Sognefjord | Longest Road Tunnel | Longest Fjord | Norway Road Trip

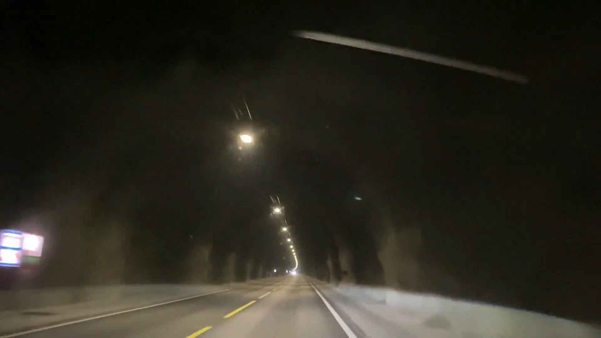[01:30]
We got used to it. But this particular tunnel was taking somewhat longer than expected. On googling around, we were caught up by surprise. We are driving in the longest tunnel in the world.